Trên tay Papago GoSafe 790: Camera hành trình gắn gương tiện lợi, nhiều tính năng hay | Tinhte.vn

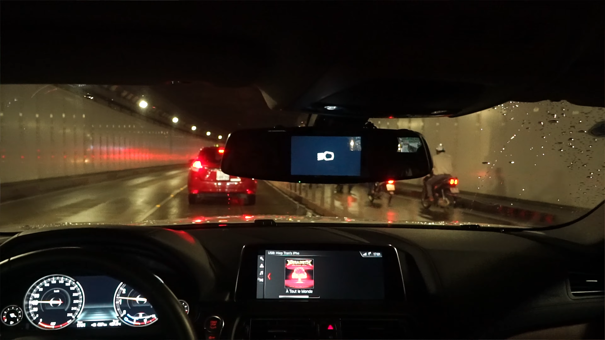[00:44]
không thấy cái ống kính, không thấy những cái màn hình khác lội lên. Cái camera này dĩ nhiên nó phải có màn hình để các bạn xem được. Thì cái màn hình nó cái thước là 4,5 inch, rất là lớn.